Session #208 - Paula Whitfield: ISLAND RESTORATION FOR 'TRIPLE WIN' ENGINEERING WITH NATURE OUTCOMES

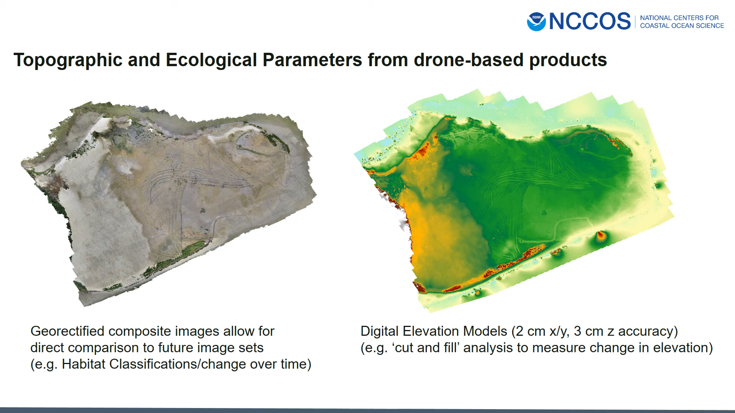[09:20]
But these DEMs will allow us to quantify the change in elevation over time on the island. So obviously, analyzing our data from 2020 and doing these comparisons over time are a primary next step.